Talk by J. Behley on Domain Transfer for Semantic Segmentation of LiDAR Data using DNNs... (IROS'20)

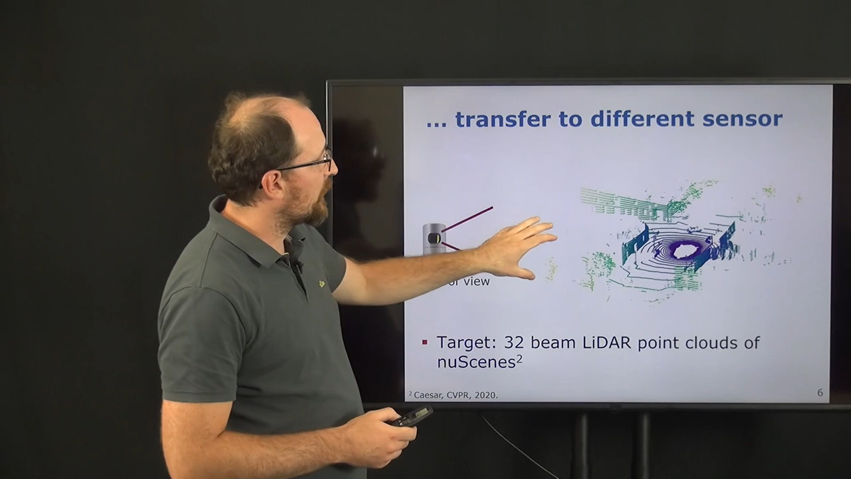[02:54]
As you can see here, the LiDAR point cloud is much sparser, but also shows a different field of view. So the field of view is much larger and shows also the upper parts of buildings.
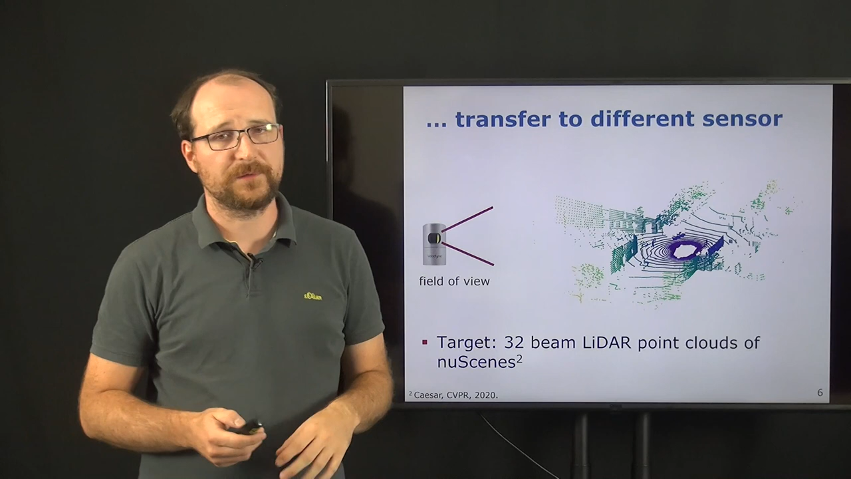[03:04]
Our approach is now that we generate a label point cloud that looks like taken from the target domain
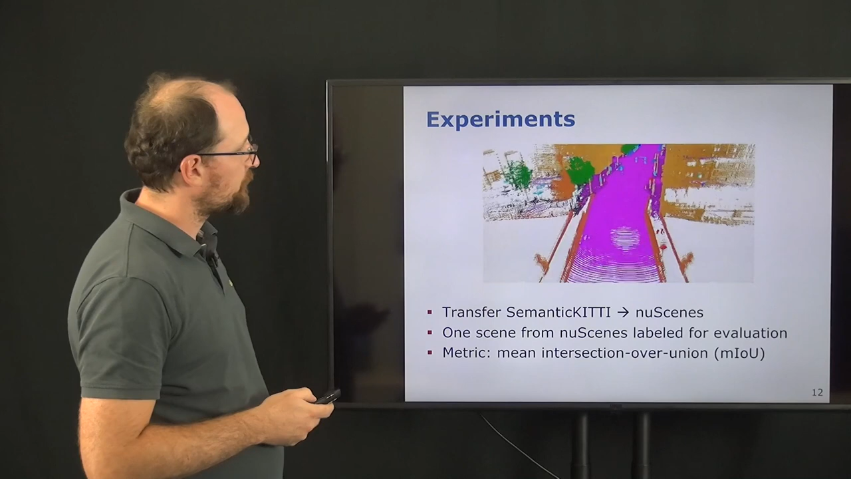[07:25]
And important to notice here that we not use this label information in the process of learning this model.